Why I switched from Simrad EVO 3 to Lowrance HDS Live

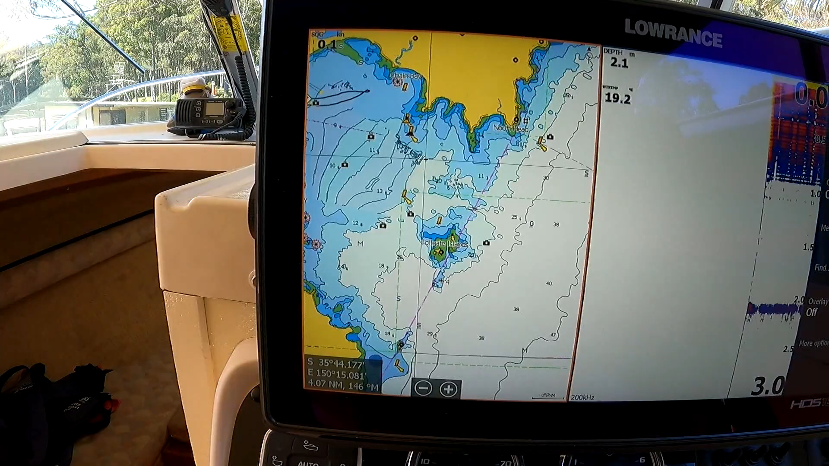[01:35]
On screen: depth 2.1 m
which I've got to say are a little bit overrated, okay?
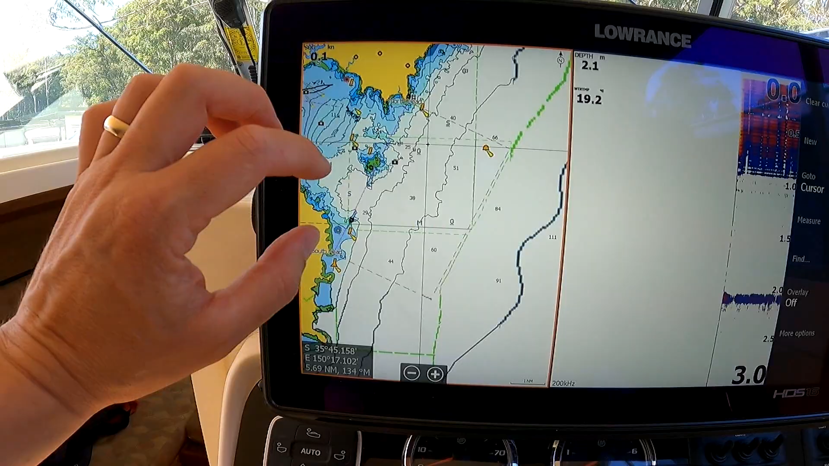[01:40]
So these charts will do the job for you,
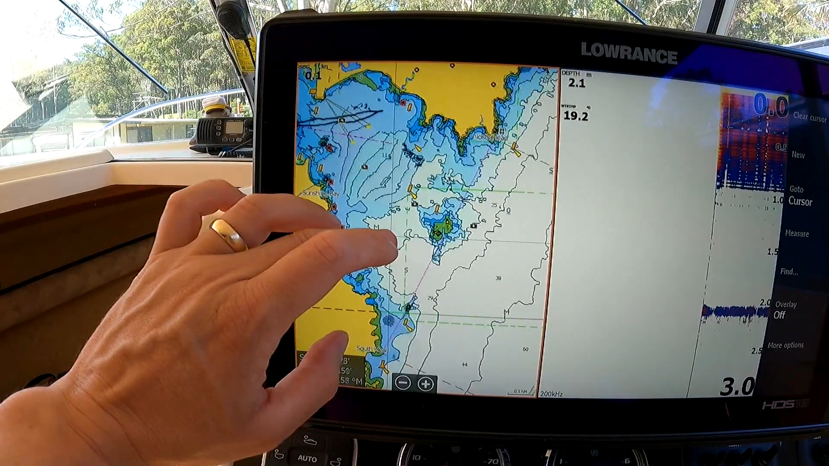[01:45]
On screen: depth 2.1 m
but I wouldn't say they're as detailed as even something
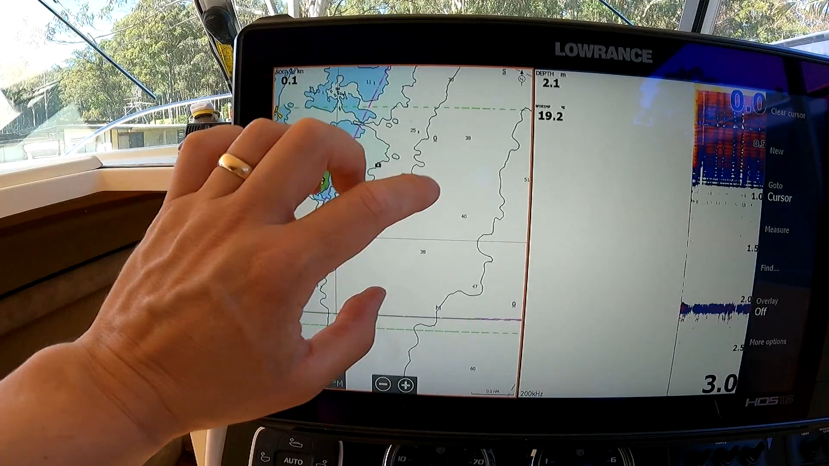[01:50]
On screen: depth 2.1 m
like a Navionics gold or whatever they are for like 350 in Australia.
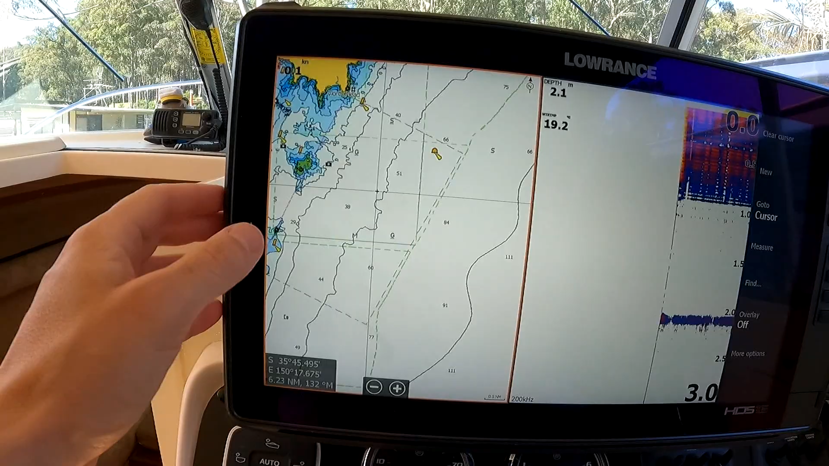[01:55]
On screen: depth 2.1 m
And I can tell that because if I go out on the
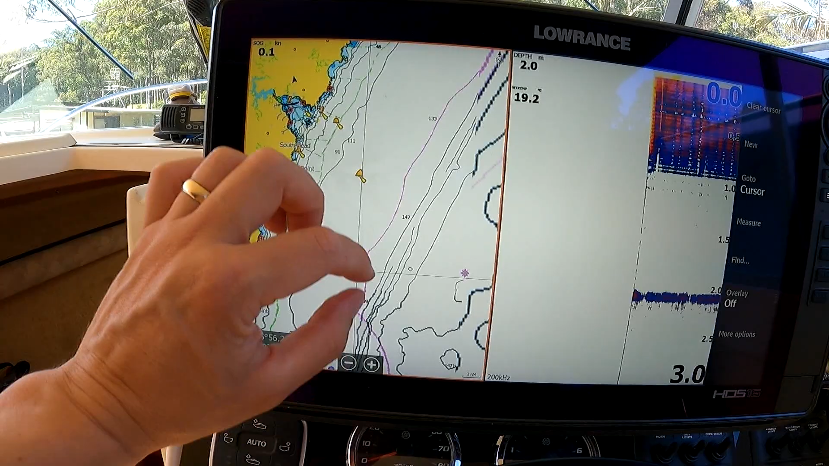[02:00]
On screen: depth 2.0 m
edge of the continental shelf here, and I zoom right in,
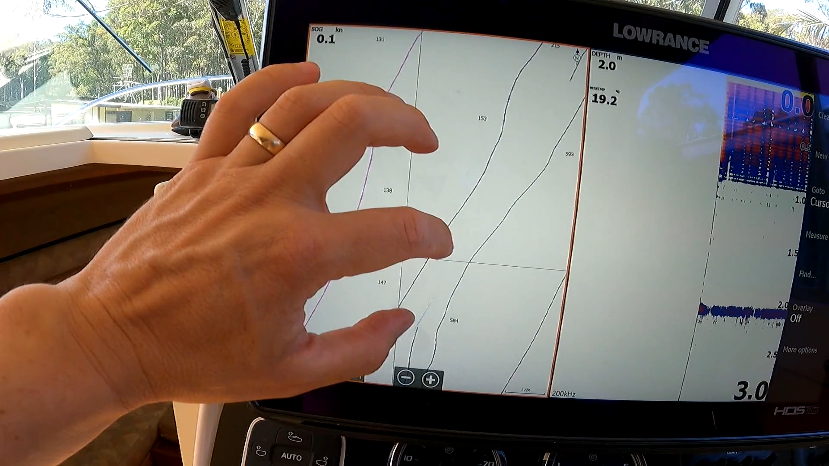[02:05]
On screen: depth 2.0 m
okay, like those contour lines indicating
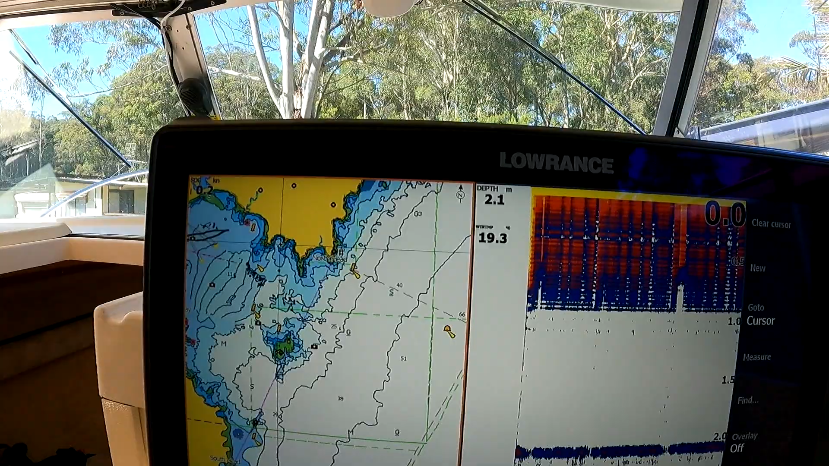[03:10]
On screen: depth 2.1 m
That can be remedied basically. So if we go have a look at the menu, so you've got your different things here.
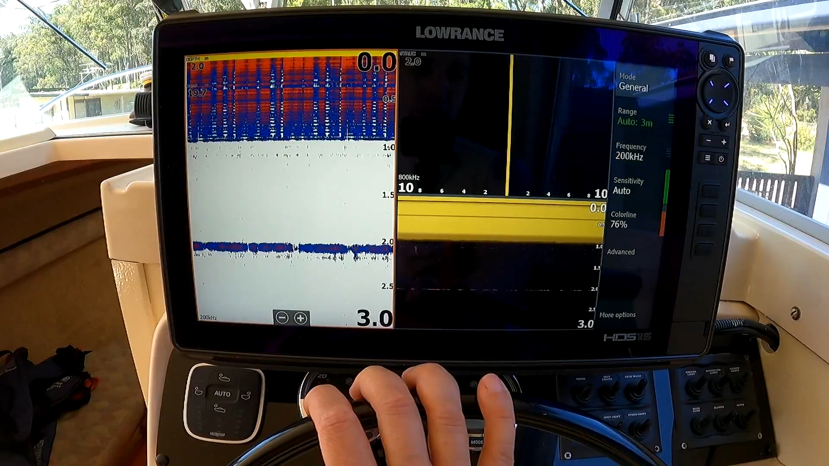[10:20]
which I can't demonstrate at the moment, which is, which is great, but that's not what sold me on it.